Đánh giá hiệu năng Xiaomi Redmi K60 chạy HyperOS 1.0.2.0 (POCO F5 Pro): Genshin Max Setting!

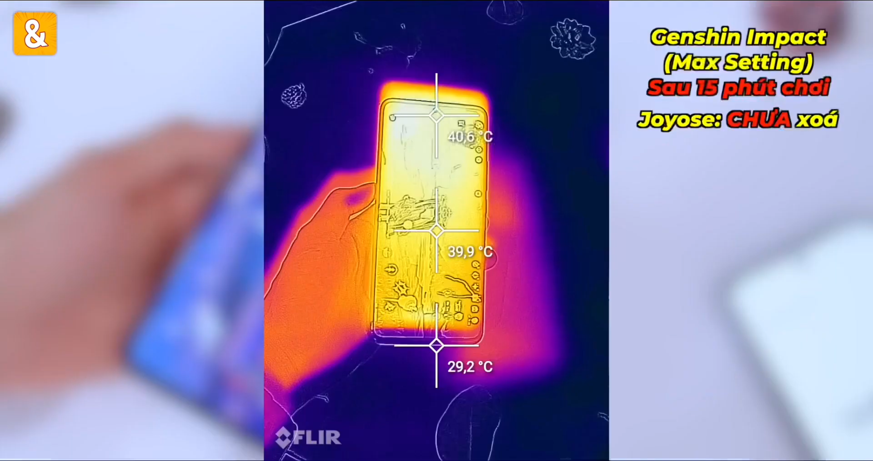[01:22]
Đây, mình chơi được khoảng 15 phút này.
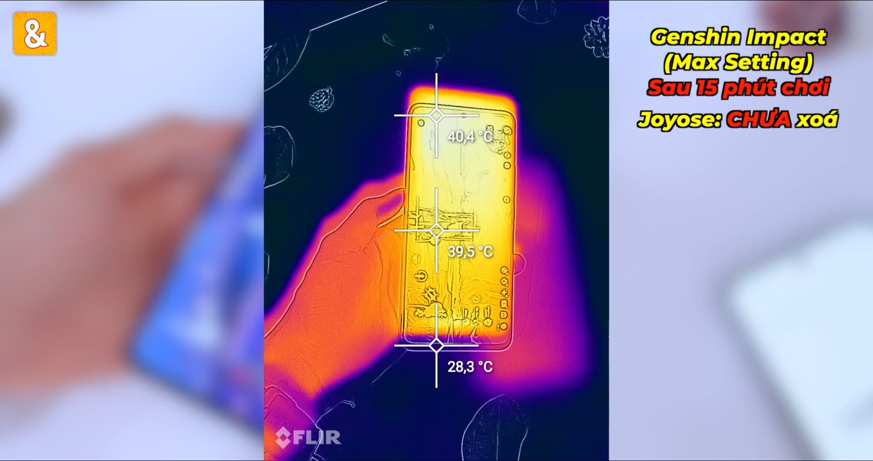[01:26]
Gần 15 phút thì nhiệt độ mặt trước khoảng 40,3 độ C thôi các bạn. Mặt sau tầm khoảng 40,8-41 độ C.
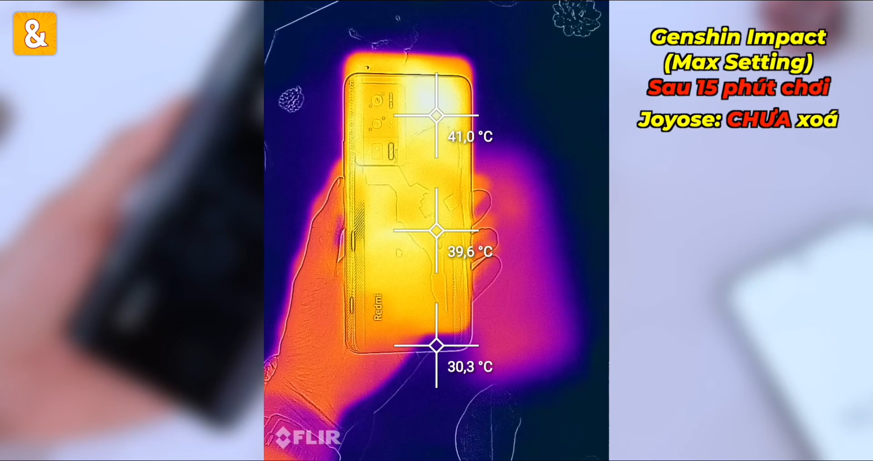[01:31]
15 phút đầu mình chơi ý, FPS cực ngon em ạ. Không có một vấn đề nào gọi là giật lag cả, kể cả khi các bạn có chuyển cảnh mà rất mượt mà luôn.
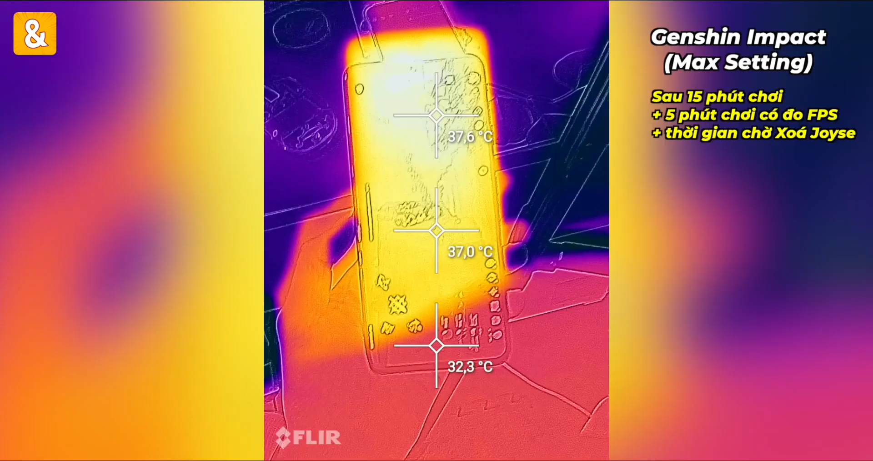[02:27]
Nhiệt độ sau khi mà đỡ xóa roi xe đã giảm xuống khoảng đâu đó là 37,5 độ C mặt trước các bạn.
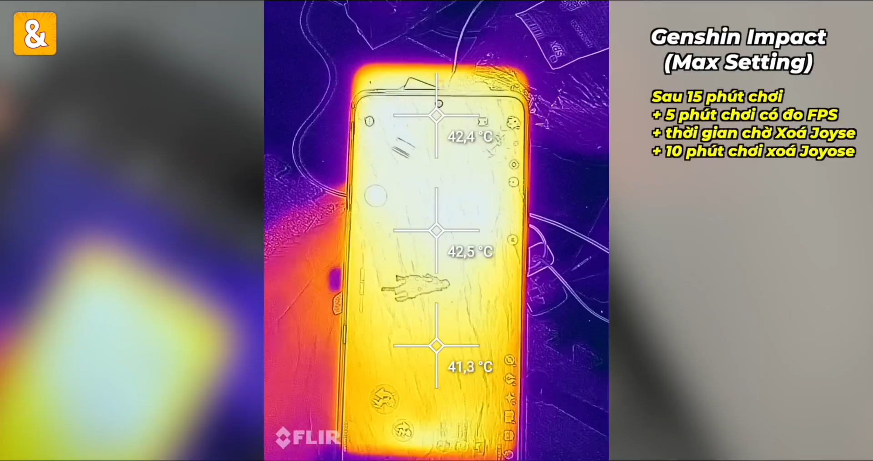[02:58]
Nhiệt độ mặt trước khoảng 43 độ C.
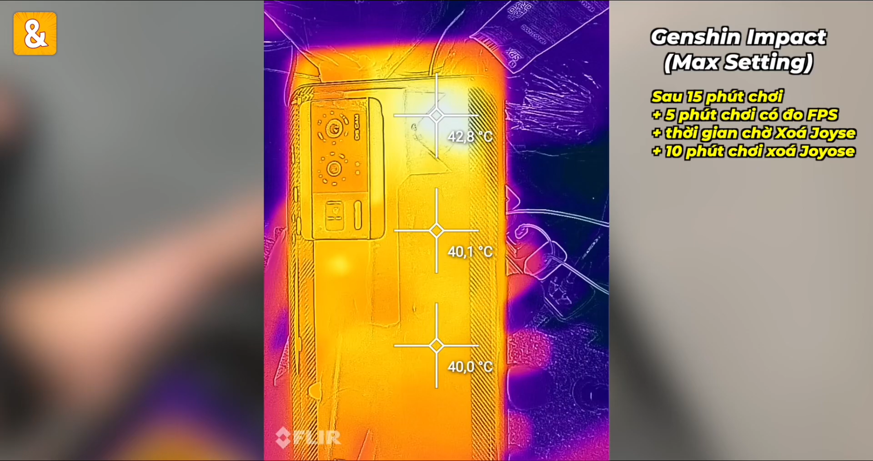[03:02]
Nhiệt độ mặt sau lên đến khoảng 42,8 các bạn ạ. Đây là biểu đồ FPS khi mà mình chưa xóa roi xe các bạn này. Sau khi mà mình chơi tầm khoảng 15 phút nhá và bắt đầu đo FPS ấy, em thấy này, FPS nó rất là gập ghềnh.